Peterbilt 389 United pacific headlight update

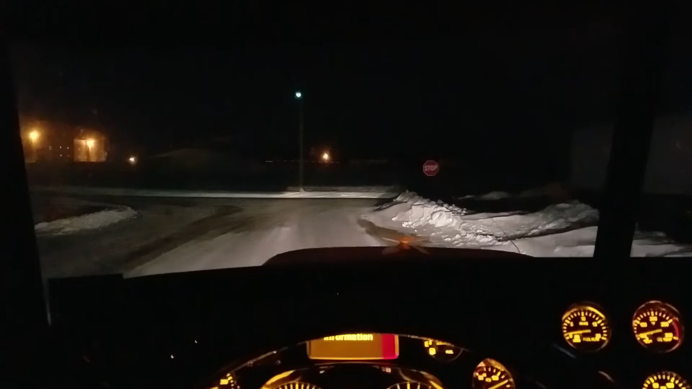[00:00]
hey guys I had a couple people ask me what the headlights the new headlights look like in the night brightness-wise and everything so this is what it looks like on low beams that's high beams now that yard lights just starting to turn on low beams high beams uh I'll show you what it looks like outside the truck with just the
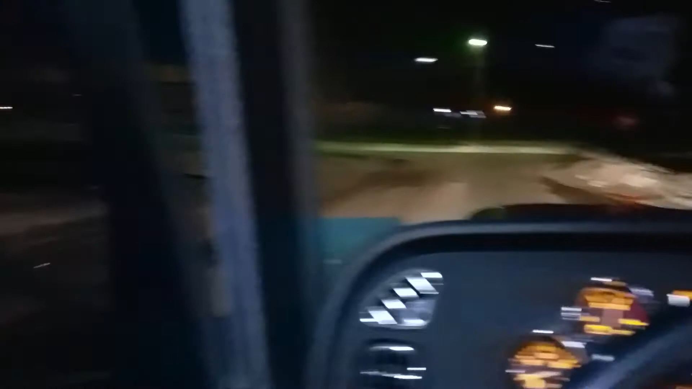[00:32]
parking lights on you can see the glow in front just from the halos